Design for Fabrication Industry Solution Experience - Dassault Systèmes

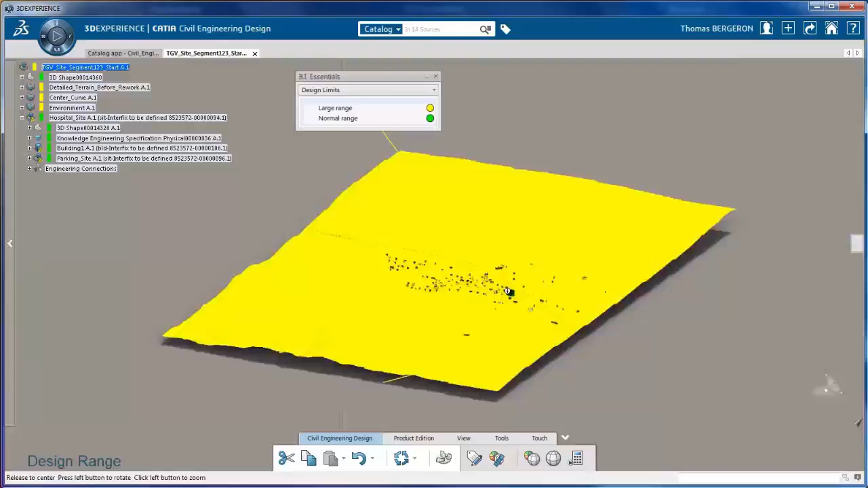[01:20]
Using geo-location, a civil engineer can accurately position normal range and large-range scale scan data and existing condition models for the planned site.